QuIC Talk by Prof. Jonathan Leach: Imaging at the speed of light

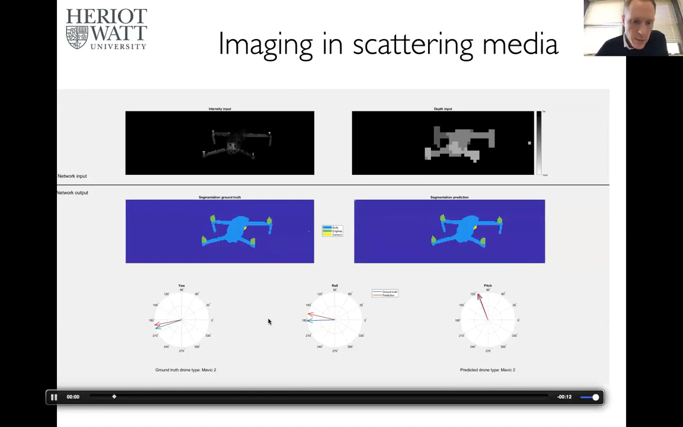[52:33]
um simulated results intensity top left depth top right and then the your role and pitch for the
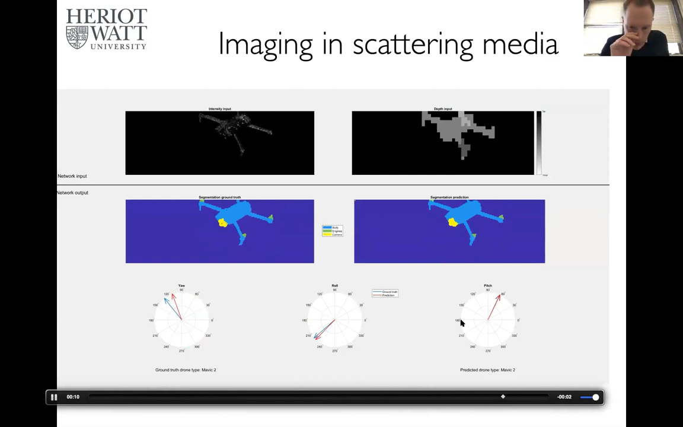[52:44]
outcomes you can see uh we've got the red arrow which is the prediction of our network and the blue which is the ground truth so we always have quite a
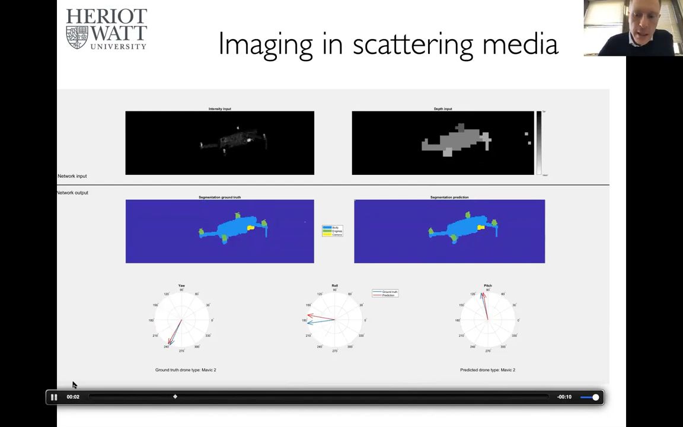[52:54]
good agreement between uh the the prediction and the ground truth
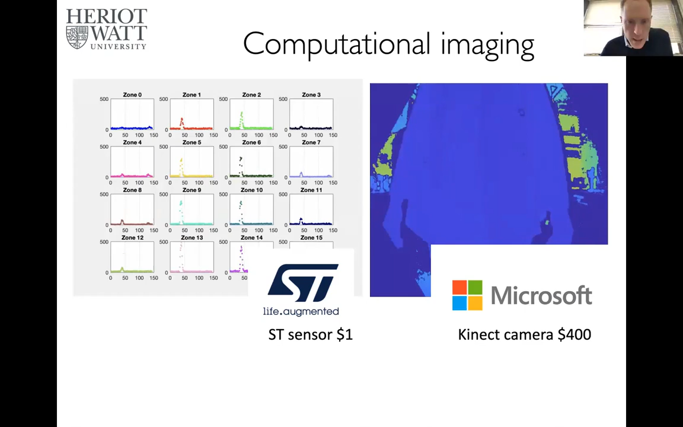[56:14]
connect camera through using a neural network however uh we won't get quite to the resolution of the connect camera but we'll show you something quite impressive so this is the goal we take our time of flight sensor which has got spatial temporal and spatial data
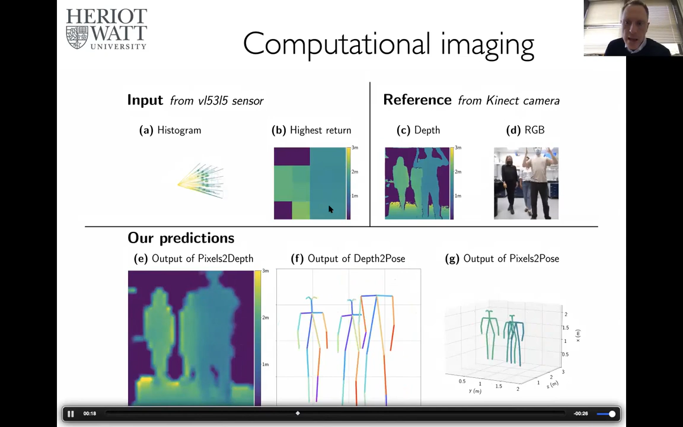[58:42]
and if we want to compare this to the ground truth and we take our ground truth from the kinetic uh system we'll look at the video on the right hand side we've got a very good overlap between the estimation and our ground truth